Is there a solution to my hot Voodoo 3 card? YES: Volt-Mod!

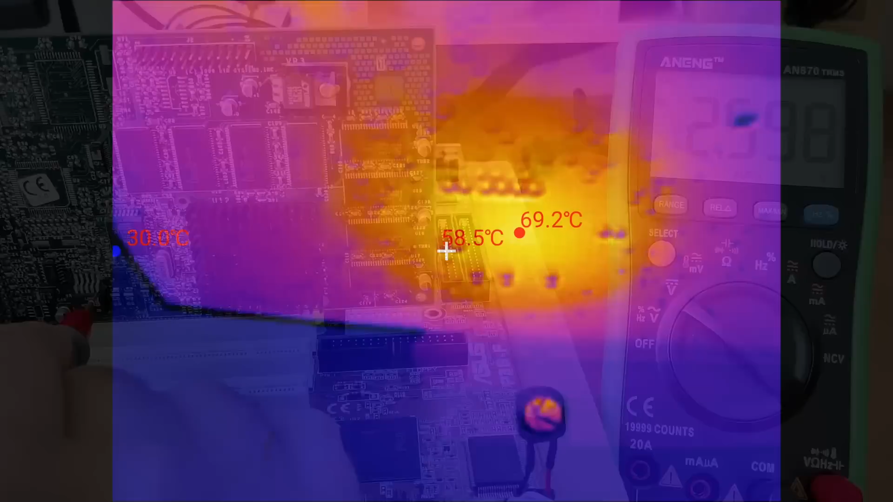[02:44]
On screen: spot 58.5°C, max 69.2°C
Unfortunately, this voltage brings the chip and its heatsink to about 70 degrees under load.
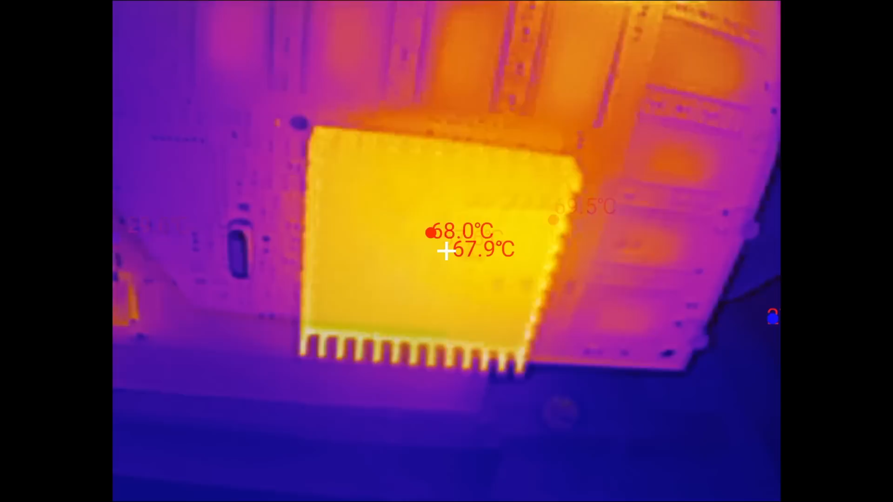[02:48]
On screen: spot 67.9°C
Yes, it may be ok to run the chip at those temperatures,
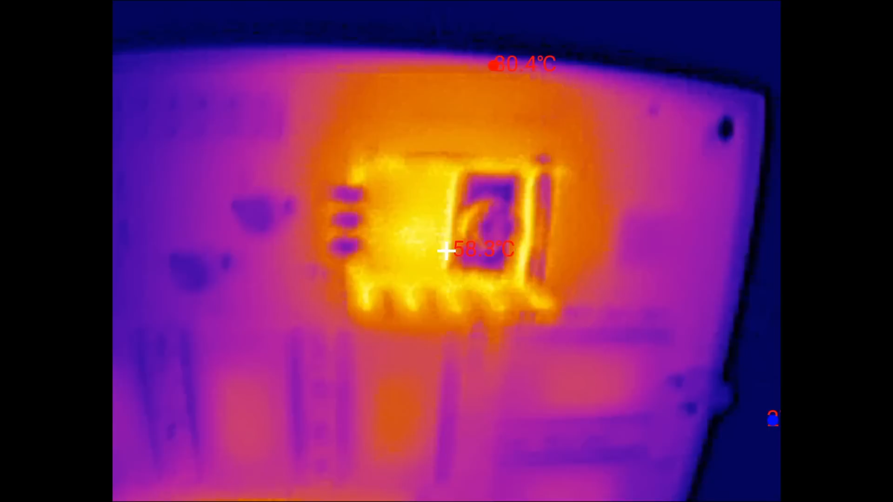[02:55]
but if we can reduce the heat and save energy in the process without losing performance, then why not?
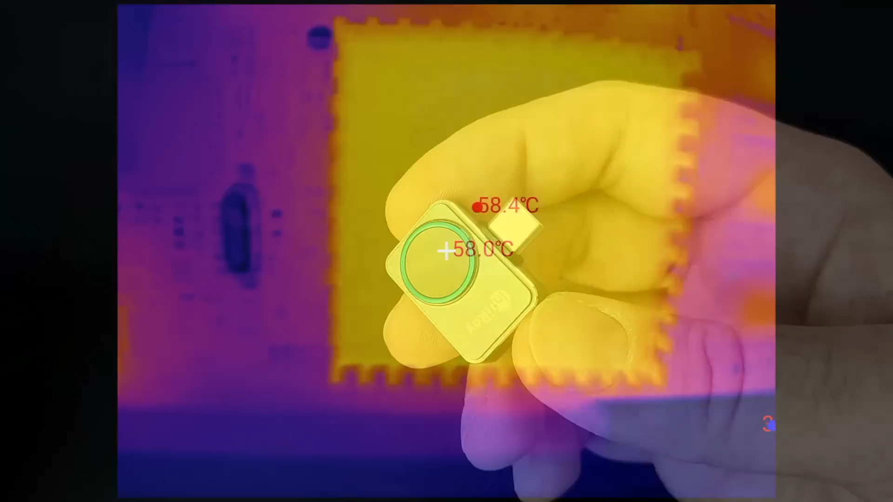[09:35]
The 3dfx chip is at 60 degrees after about 30 minutes of gameplay. In my previous video the heatsink reached 70 degrees.
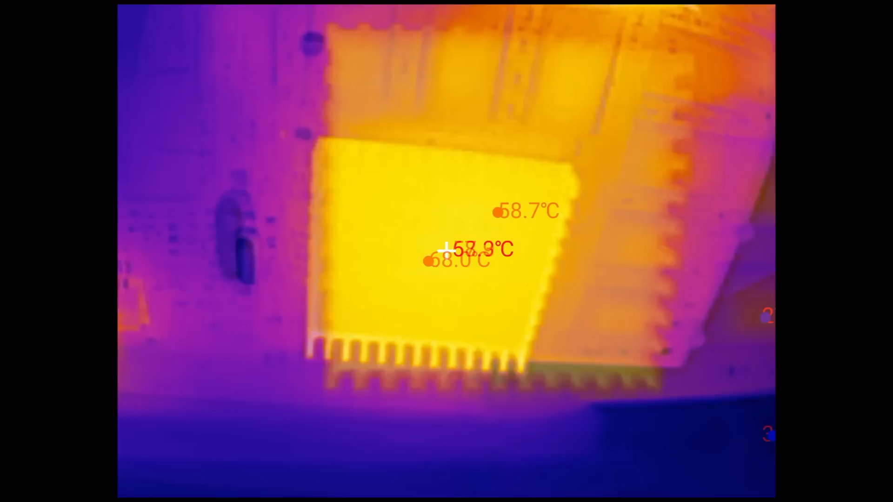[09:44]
Reducing the voltage seems to have lowered the overall temperature by a full 10 degrees. The voltage regulator with the heatsink is unchanged, sitting at around 77 degrees.
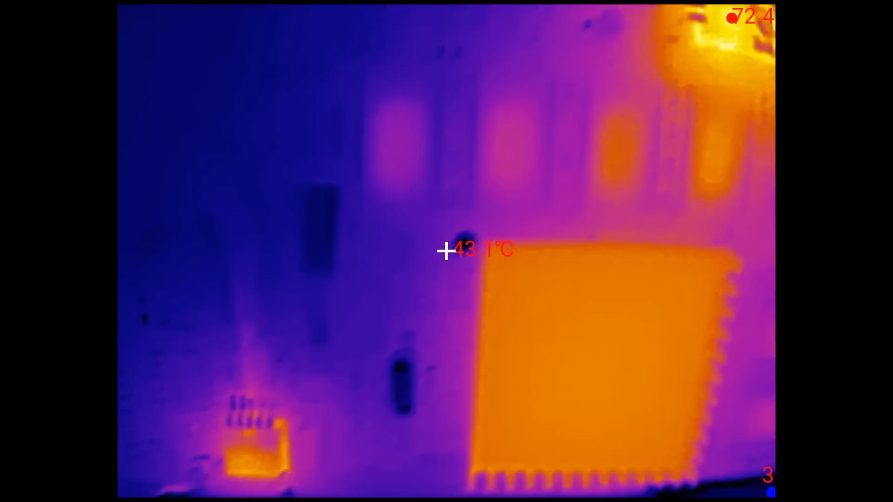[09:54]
And the regulator we attached all the wires to is also sitting around 60 degrees, similar to the graphics chip.
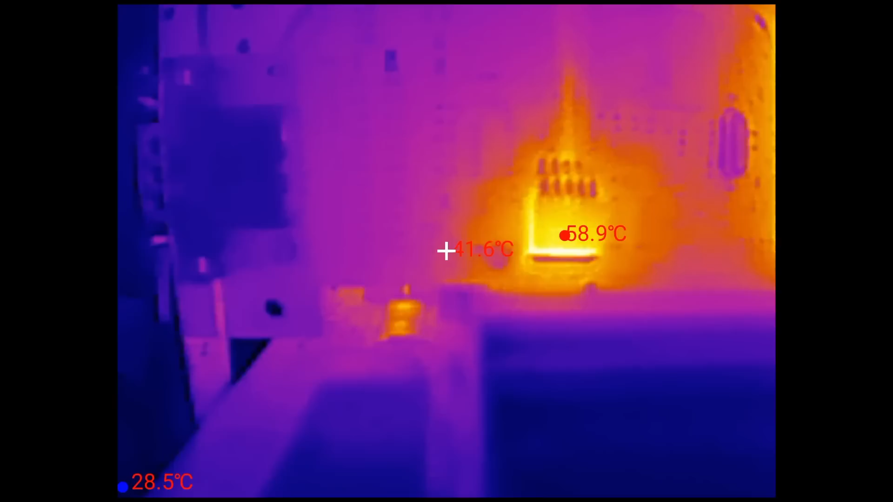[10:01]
On screen: max 58.9°C, min 28.5°C
Let's also quickly check the back of the card.
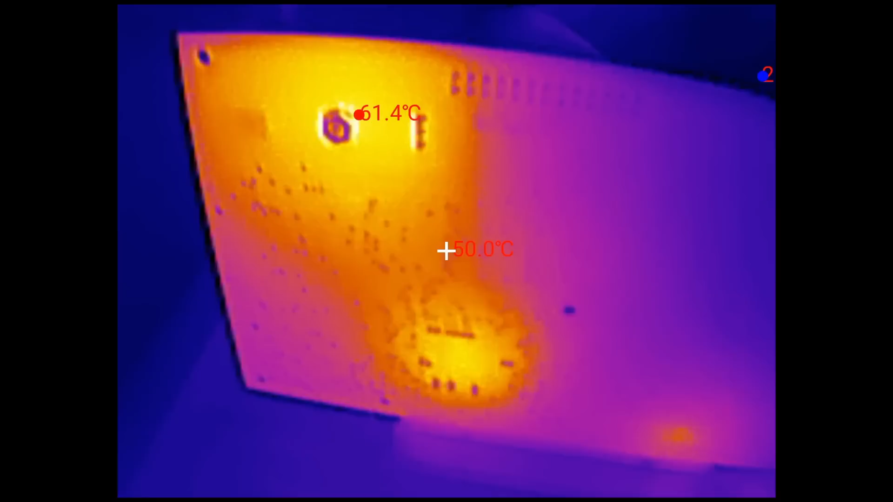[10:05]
62 degrees at the voltage regulator. And the graphics chip is at 60 degrees, similar to the front.
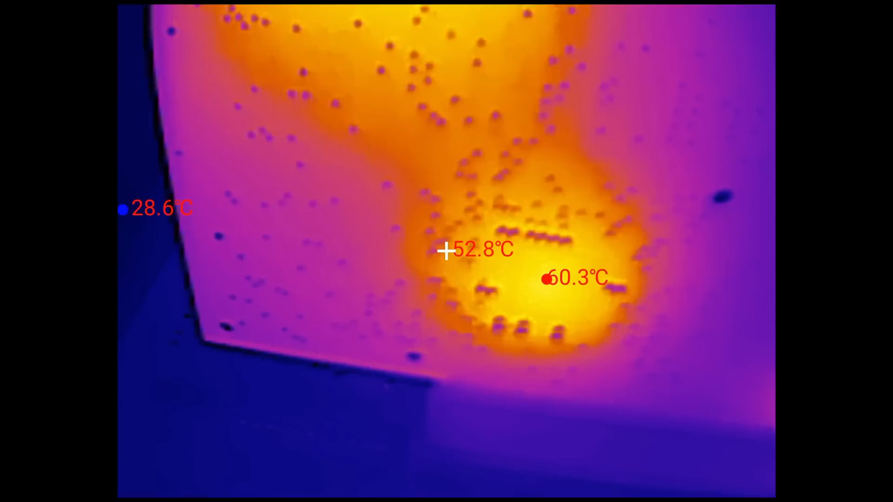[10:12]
On screen: spot 52.8°C, min 28.6°C
Okay, we did get another 10 degrees of the Voodoo 3 2000 PCI. Now we just have to know the final resistance of our variable resistor.
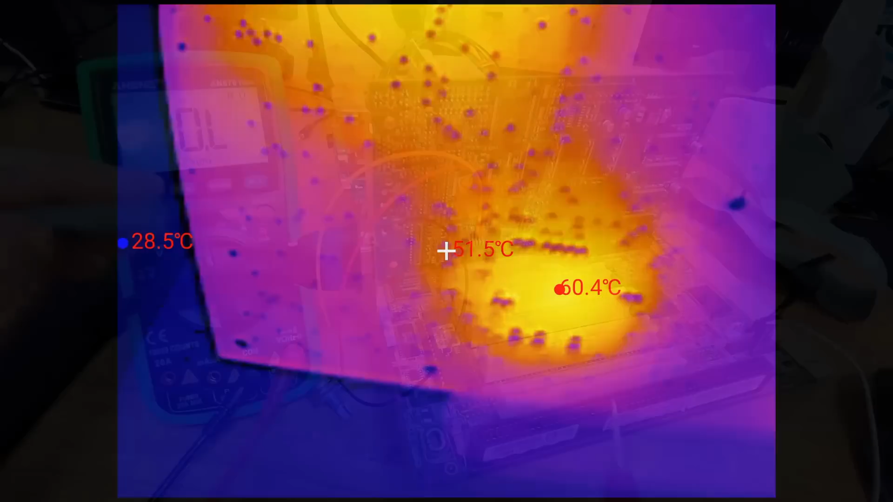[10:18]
On screen: min 28.5°C
With the system powered off, I can measure the final resistance between pin 2 and ground.